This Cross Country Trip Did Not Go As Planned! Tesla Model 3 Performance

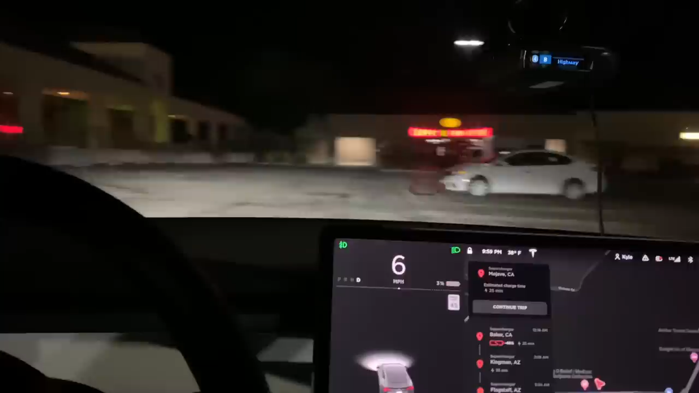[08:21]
I guess we will take this one. It doesn't really matter. These are always so tight to get into.
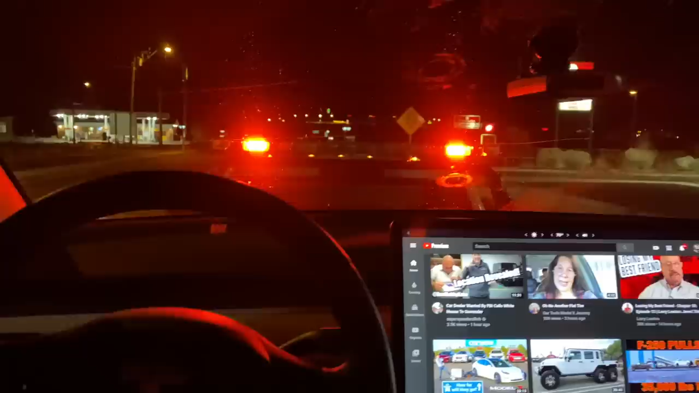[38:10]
We're literally ripping it on the back of the freaking flatbed. I didn't think he'd let me stay in here, but I got YouTube and everything, and this is so rocky. It is so unstable feeling. Every time he takes a turn, it feels like we're gonna tip over. But here we go, merging onto the highway. This is crazy.
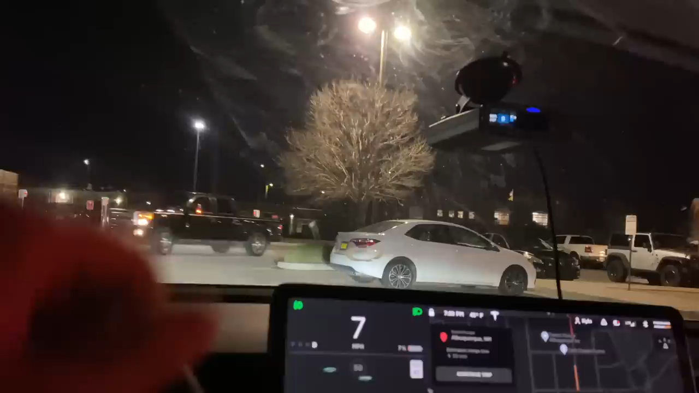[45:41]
I'm sure we will. Just lots of traffic coming around here.